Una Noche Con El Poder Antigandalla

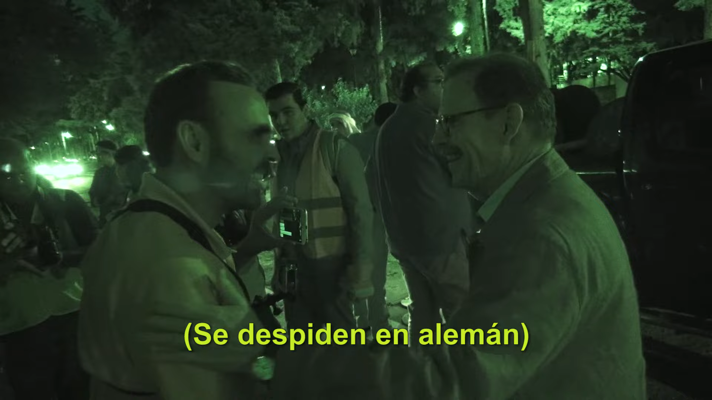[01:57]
Bueno, ahí vemos, pues, rápido ya cargaron un camión.
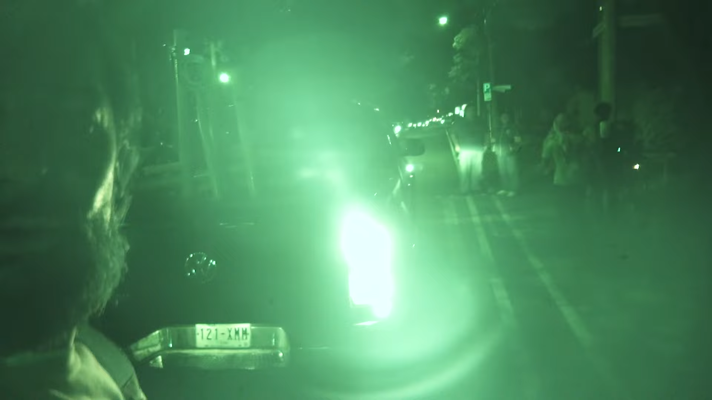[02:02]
Por allá está la embajada de Rumania.
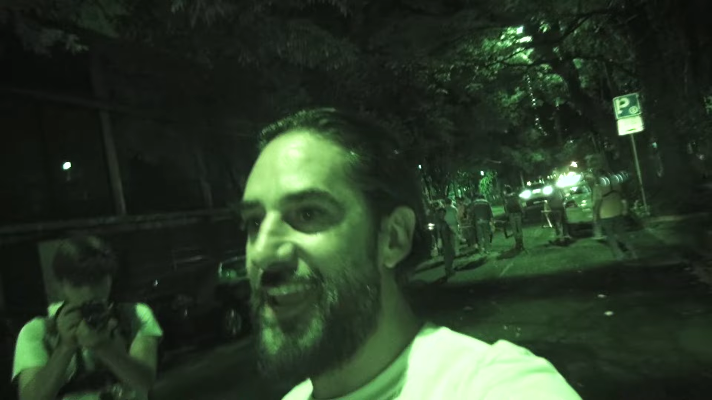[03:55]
en menos de dos minutos se limpió la calle. Ya te puedes estacionar acá.
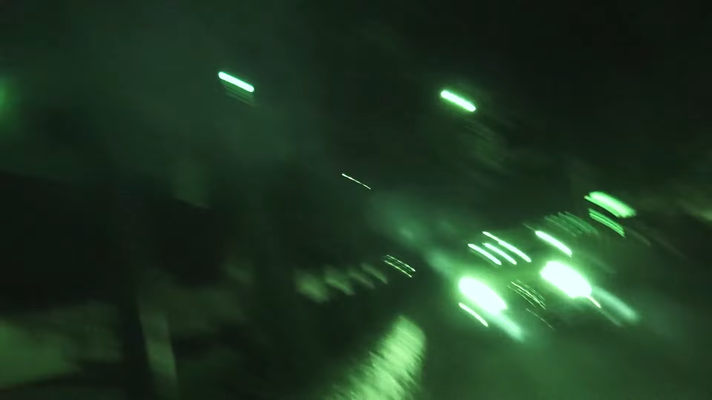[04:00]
Ah, y prácticamente estamos inaugurando este espacio de estacionamiento. Si alguien quiere, se puede estacionar.
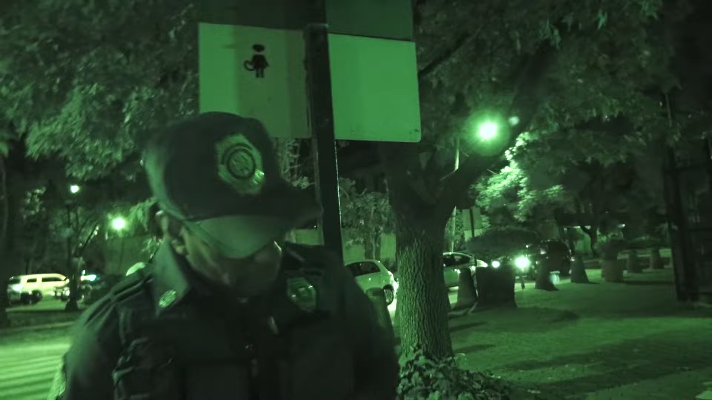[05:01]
Bueno, lo que está sucediendo aquí es que el oficial, en vez de hacer valer la autoridad,
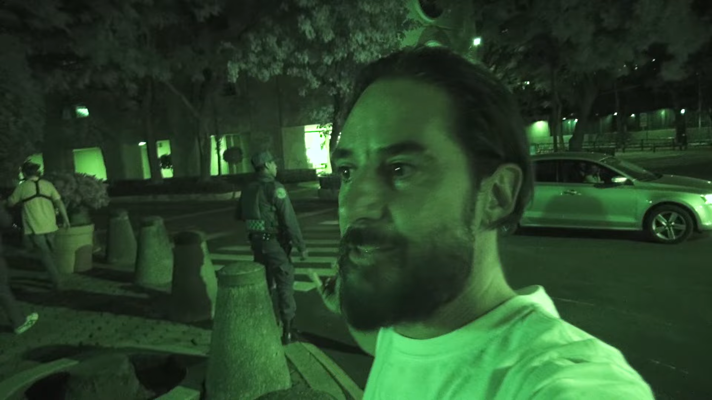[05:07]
pues, básicamente fue a decirle a los de la embajada que quitaran estos estorbos.
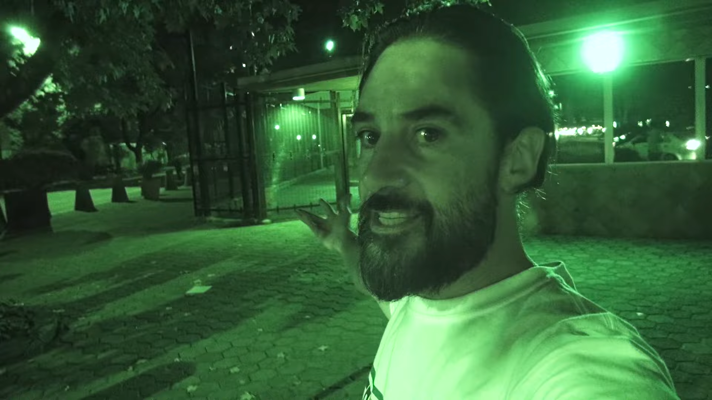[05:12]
Entonces, pues, es lo raro y es lo irónico de nuestro país, ¿no? Los oficiales, la policía, quienes tienen que ser los que hagan valer su autoridad,
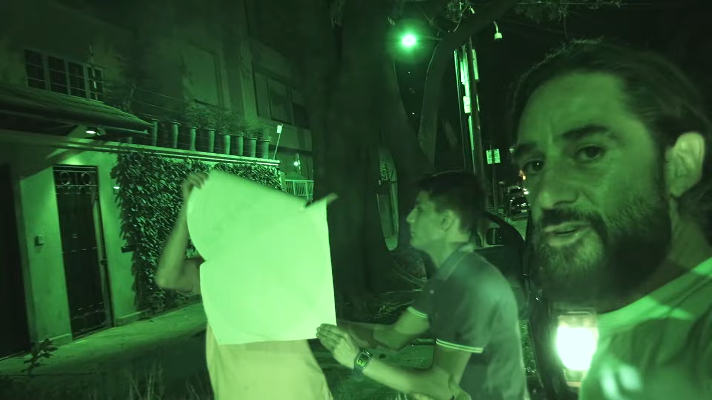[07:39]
En todo lo que es el movimiento anti-gandalla también tienen otras variantes que son las estampidas de si los gandallas de la banqueta se respetan.
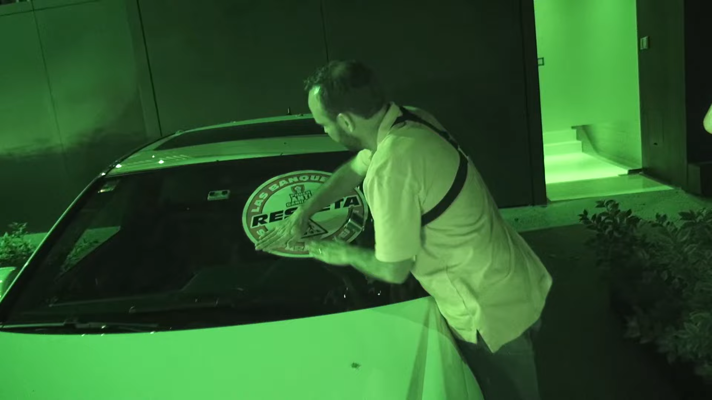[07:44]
Esas cuando se quitan, se tardan en quitar, ¿verdad? Sí, están hechas de papel corriente y pegamento chingón.
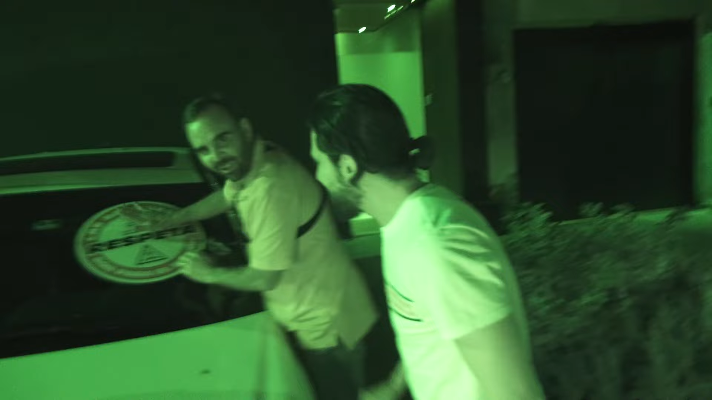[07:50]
Ok, ok, ok. O sea, si tratas de quitarla, mira, mira, queda todo ahí.
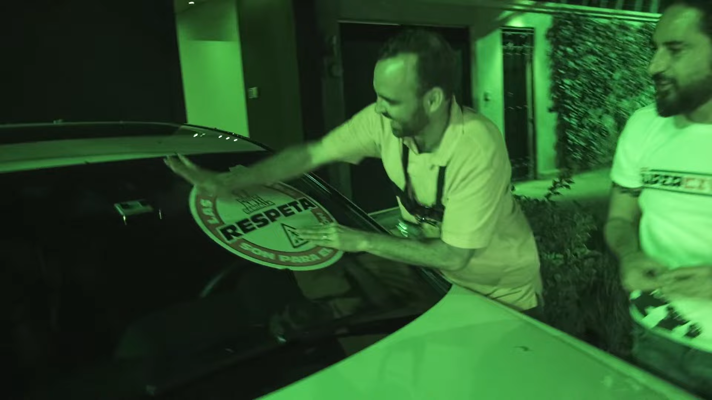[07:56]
Sí, buenas, al Mercedes PYD ya le pusimos la estampa de la banqueta.